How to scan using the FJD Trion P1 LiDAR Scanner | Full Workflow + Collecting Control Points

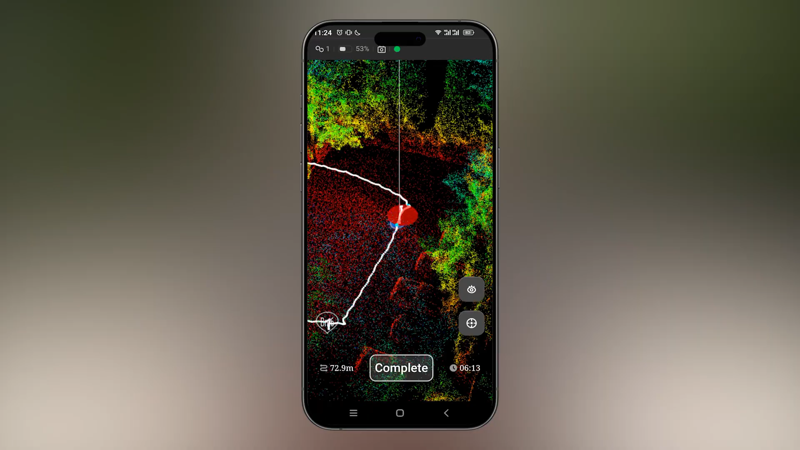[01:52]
This is an example of how you would scan in an area where you've placed control points that you're also going to mark with your scanner while you're scanning.